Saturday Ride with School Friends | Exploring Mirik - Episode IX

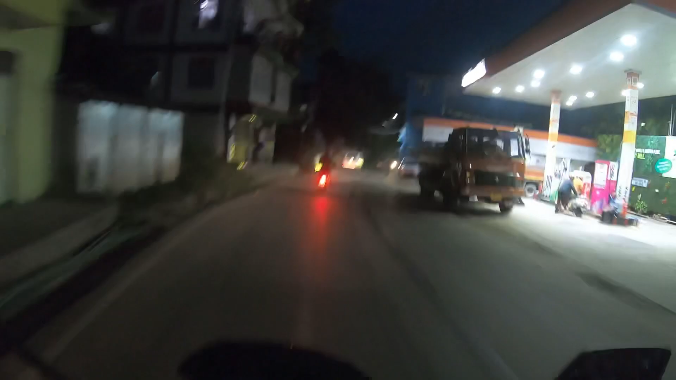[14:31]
सो दिस इज मिरिक पेट्रोल स्टेशन और मैं बस घर पहुंचने वाला हूँ.